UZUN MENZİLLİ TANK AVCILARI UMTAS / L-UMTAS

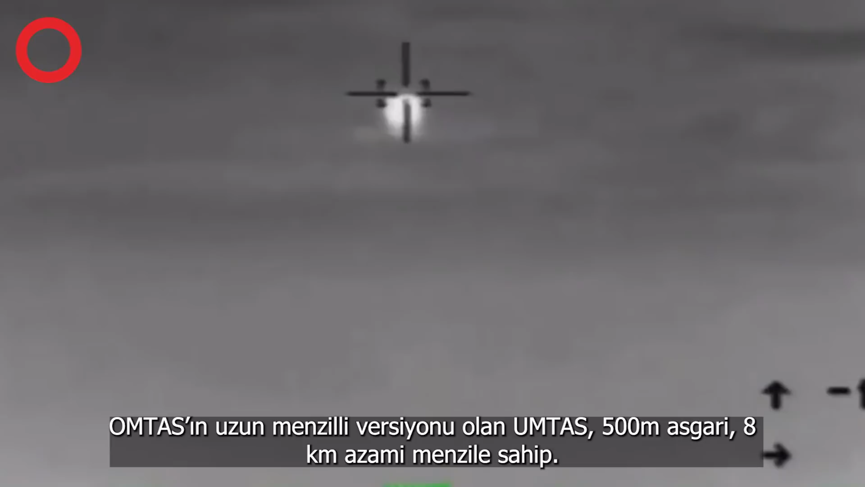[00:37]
37.5 kilogram ağırlığa sahip olan
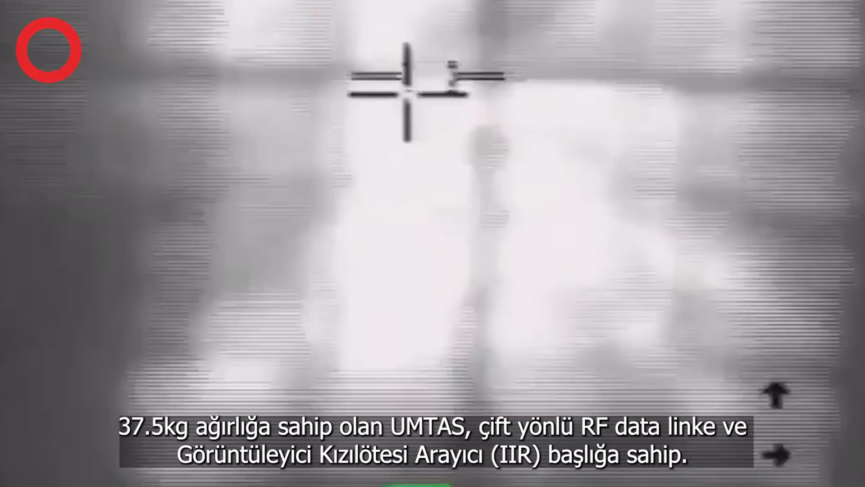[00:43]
UMTAS çift yönlü RF Data Link'e ve görüntüleyici kızılötesi arayıcı başlığa sahip.
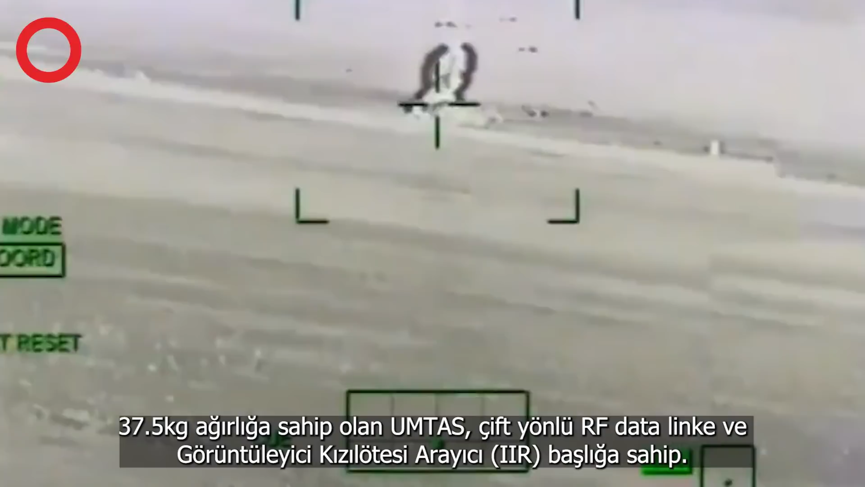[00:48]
Görüntüleyici kızılötesi başlık ve RF Data Link sayesinde at unut ve at güncelde gibi imkanlar kazanan UMTAS'ın çalışma şekli şöyle.